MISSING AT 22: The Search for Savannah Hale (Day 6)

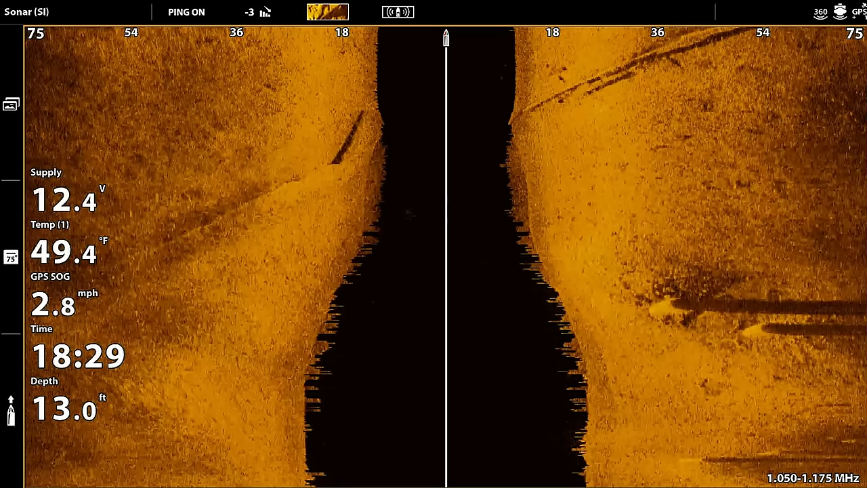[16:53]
On screen: depth 13.0 ft, water 49.4°F, speed 2.8 mph
Right down the left, I don't think it's a car.
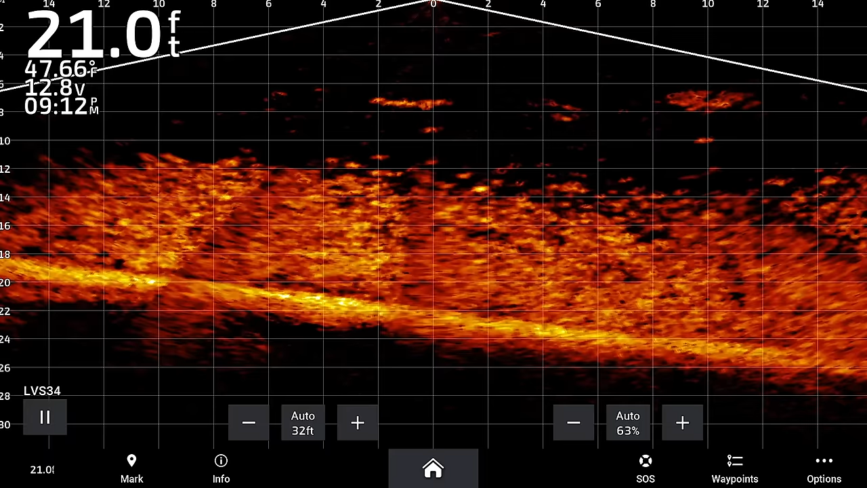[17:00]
On screen: depth 21.0 ft, water 47.66°F
Yeah, nothing there. There's the old car.